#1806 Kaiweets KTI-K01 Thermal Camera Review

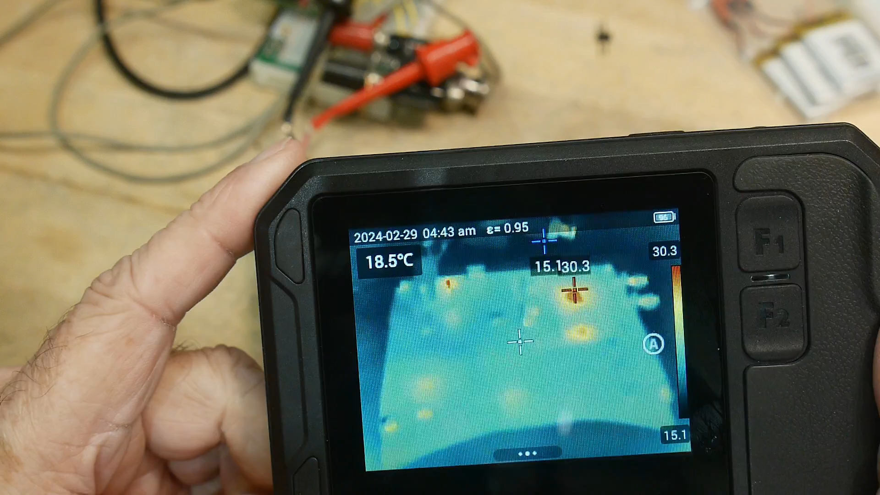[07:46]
On screen: spot 18.5°C
So, yeah, that's working pretty good. And how close can we get for it to be blurry? Yeah, that's pretty blurry.
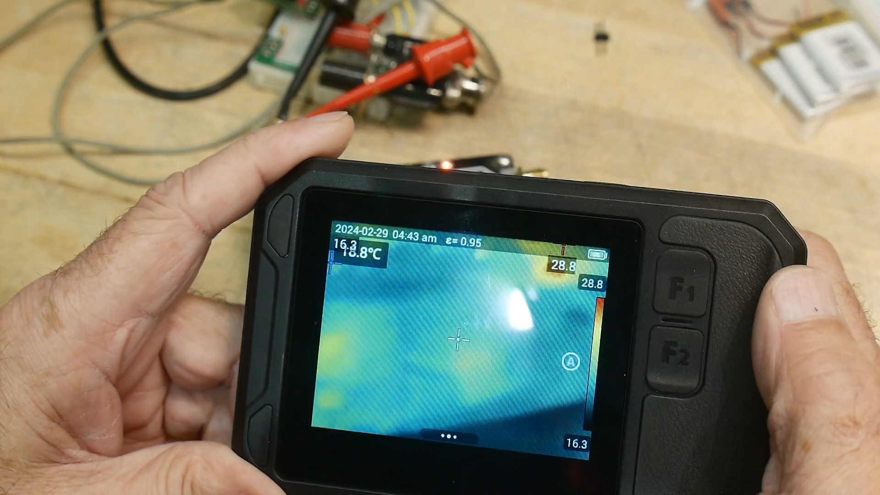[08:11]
um, add autofocus, add using the rangefinder for your autofocus.
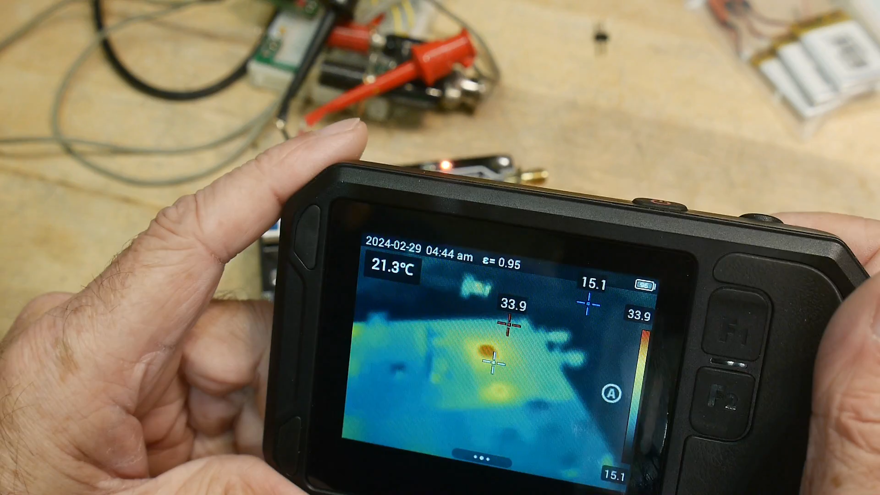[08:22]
Um, yeah, those would be, those would be cool features.
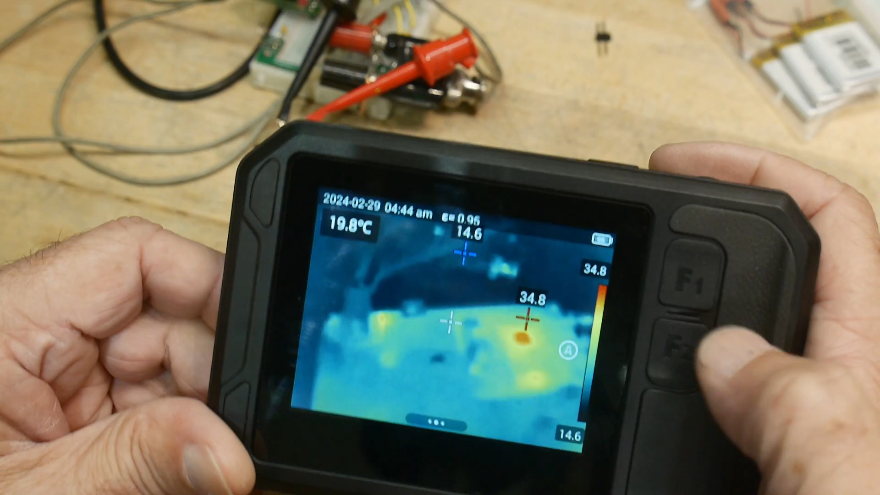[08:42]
Um, but it'd be really nice to have some type of autofocus or different, different zoom or different focus settings,
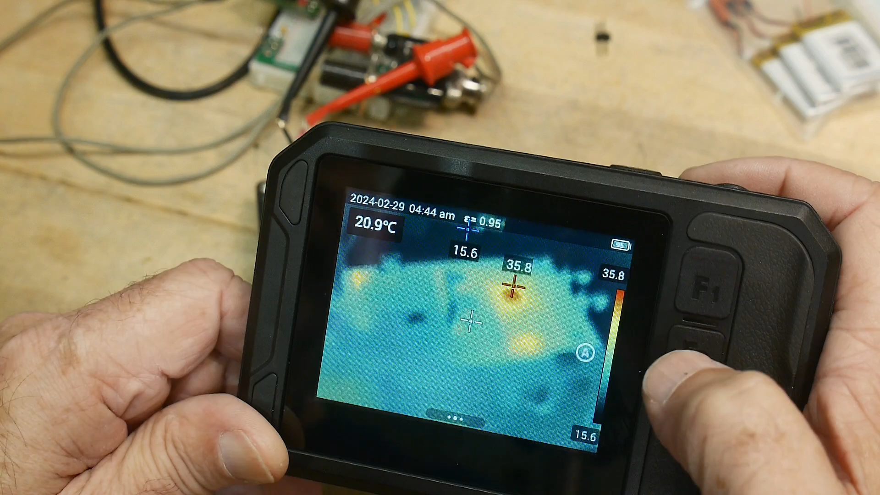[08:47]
On screen: spot 20.9°C
you know, and maybe three different focus settings or something if you can't do the auto zoom stuff.
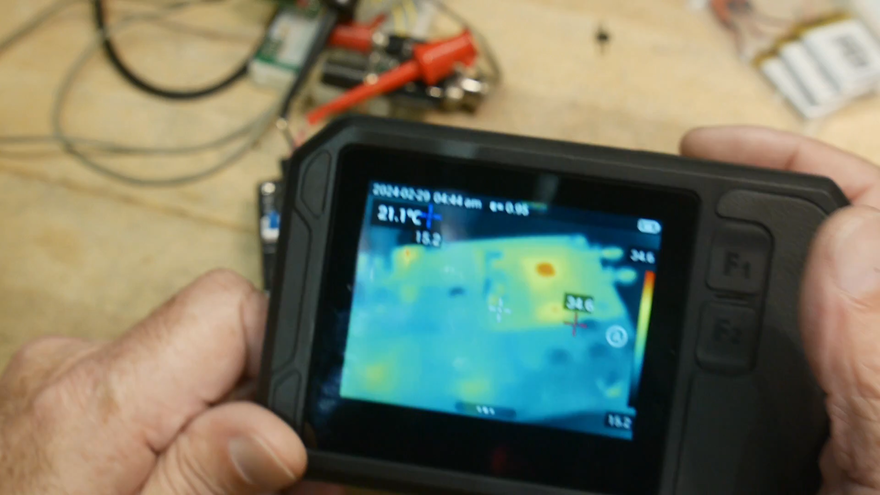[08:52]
On screen: spot 21.1°C
But, uh, yeah, that'd be, that'd be nice for us folks.
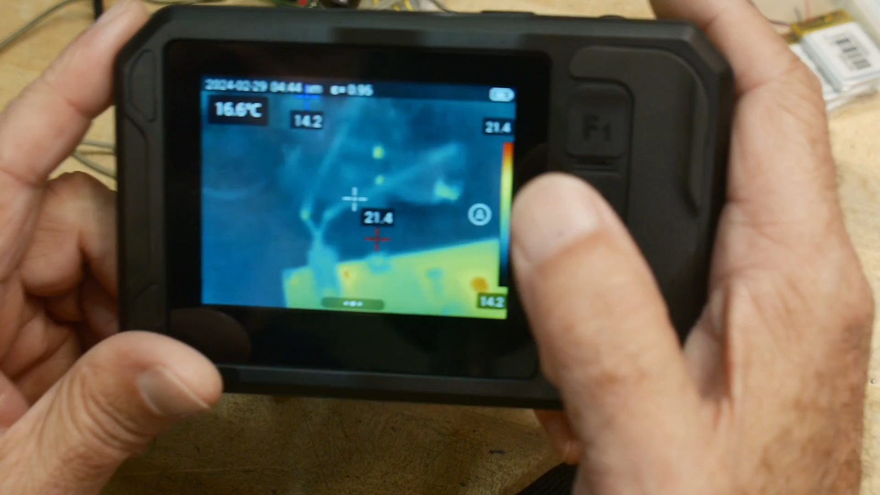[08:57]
Now, what this does have, which, uh, I'm not too crazy about, but maybe some people would enjoy it.
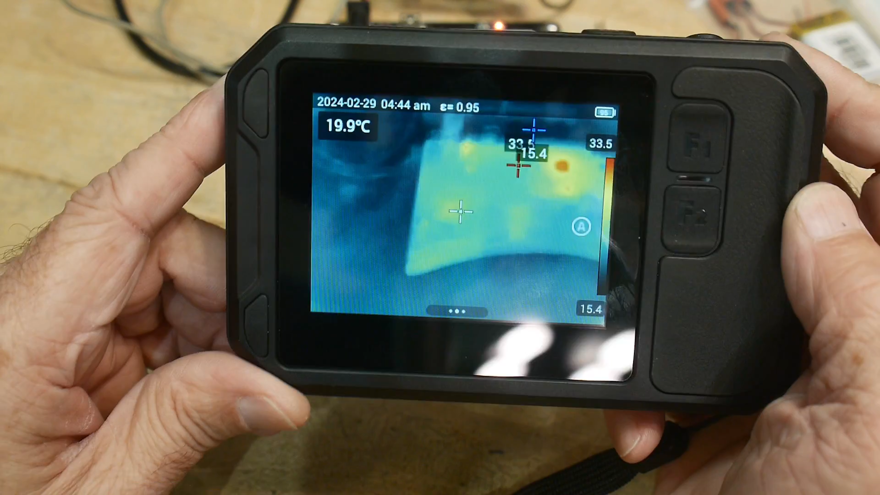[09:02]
On screen: spot 19.9°C
It does have a digital zoom.
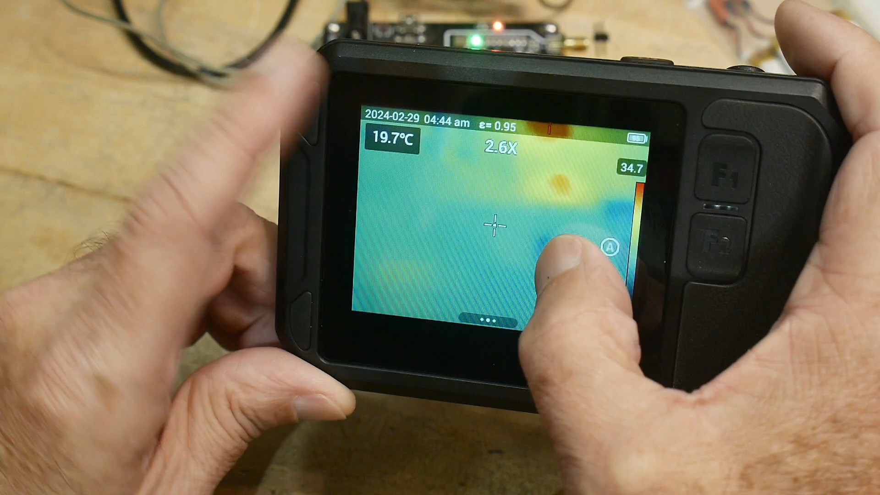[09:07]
On screen: spot 19.7°C
So I can, I can do this and I can zoom, zoom in on an object. And that's just doing pixel interpolation. So it's not an optical zoom, it's just a digital zoom.
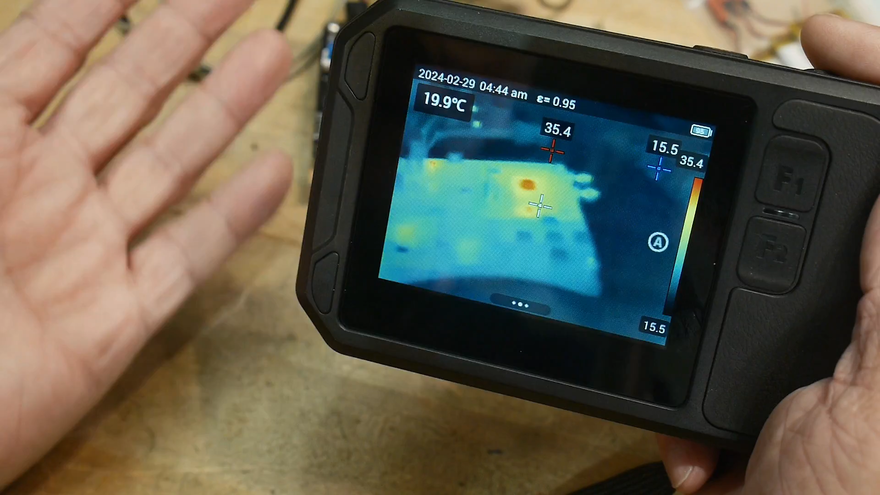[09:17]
So for me, I'm going to always just take recordings all the time of images with full, full field.
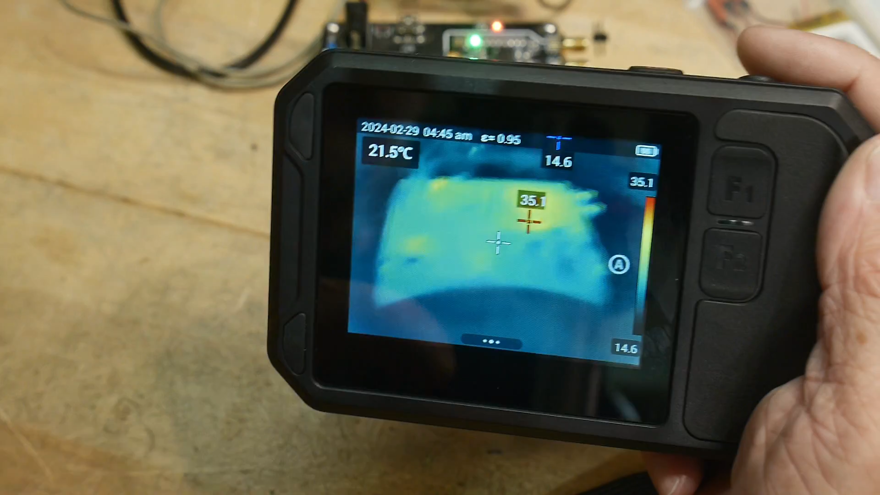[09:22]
And then if I want to zoom in, I'll just do that in Photoshop, right? I'll just do that someplace else. But if you really do, really do like that, you can do it.
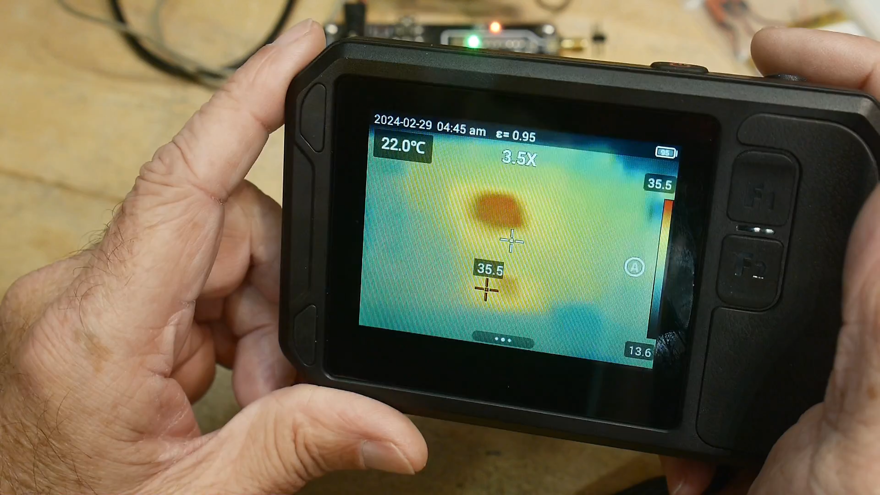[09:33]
On screen: spot 22.0°C
But you can see the pixel, pixel density will, will be just terrible.